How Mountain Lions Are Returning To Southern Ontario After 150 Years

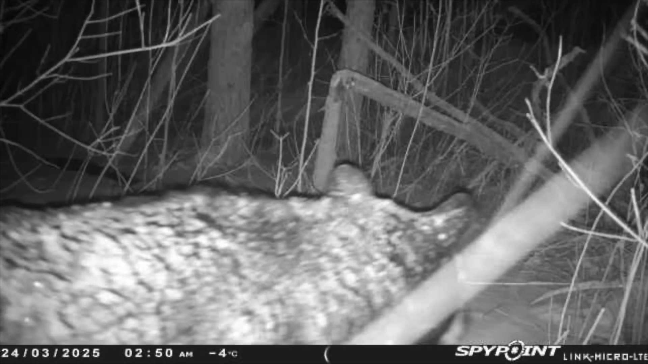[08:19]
cougars, oh, sorry, not cougars, coyotes,
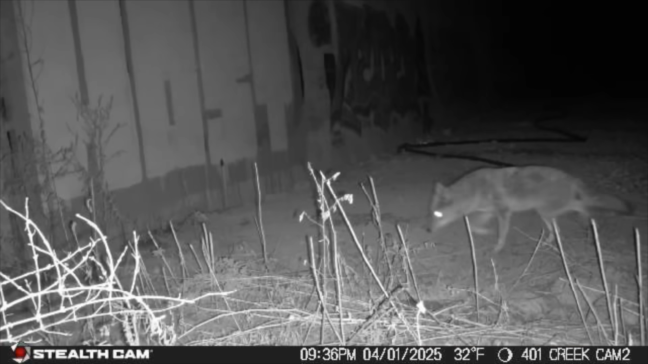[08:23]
a lot of coyotes, and just really funny things that people are doing on my cameras, and it's something that heavily invested viewers will enjoy.